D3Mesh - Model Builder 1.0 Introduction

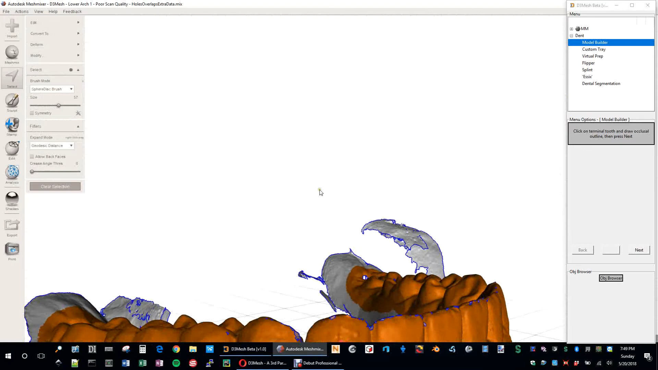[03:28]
But once you do that, then you kind of come in and just get the sides here as well.
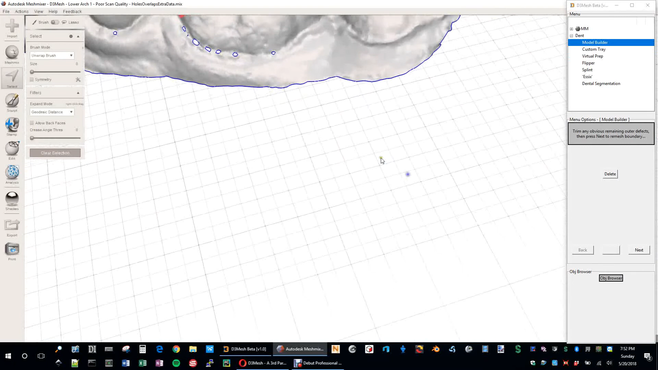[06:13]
no big holes or small holes right next to the border or the boundary, I should say. But things look good. I mean, everything looks pretty good here.